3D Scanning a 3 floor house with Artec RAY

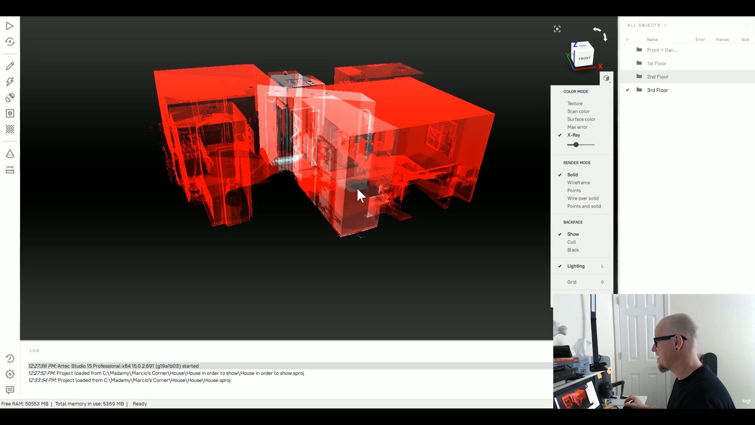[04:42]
But it's a good file to show how we can handle
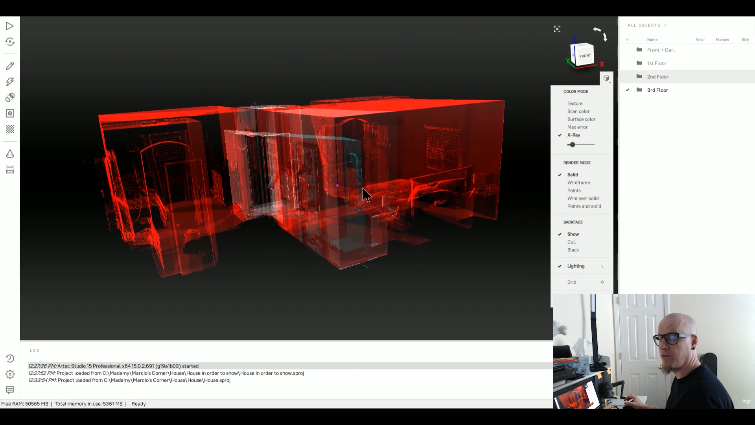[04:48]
big data inside the Artec Studio and how the Artec rating works in amazing accuracy and amazing resolution.
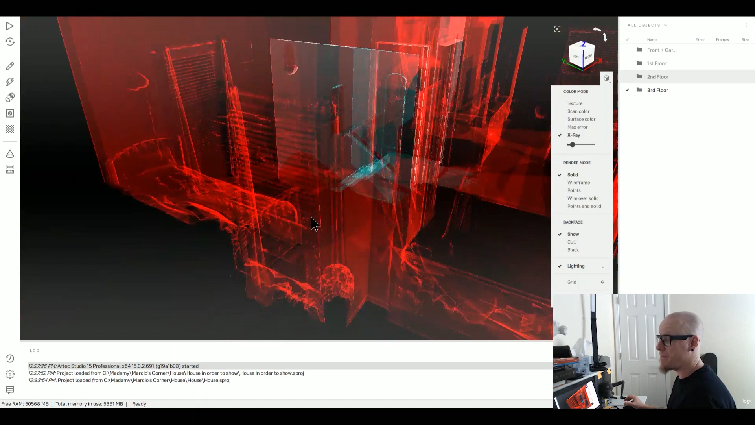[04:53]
Once again, congrats for all the Artec team, for all the Artec board.
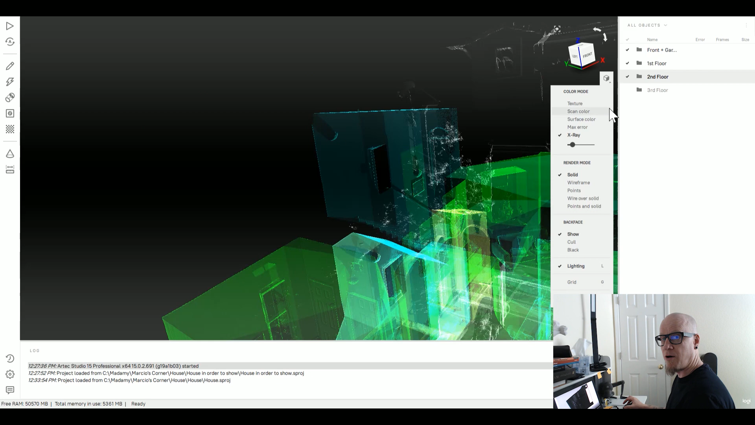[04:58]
It's really, really impressed.
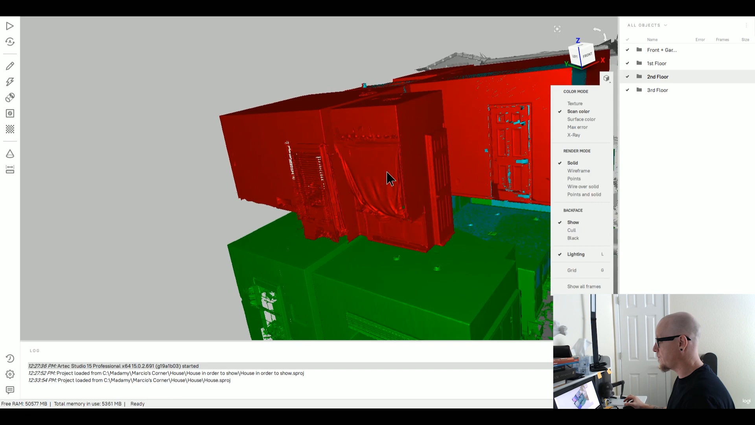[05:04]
And one other good, amazing thing, you can now use Leo, Eva, Space Spider and Align in the same file.
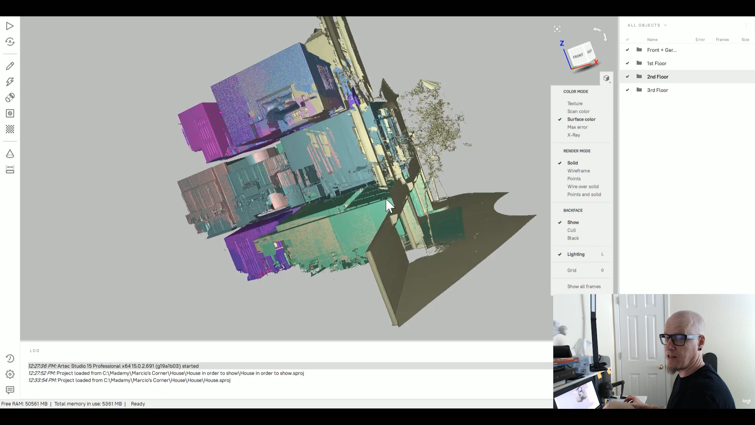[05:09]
And that's pretty cool for more details if you're looking to have more details.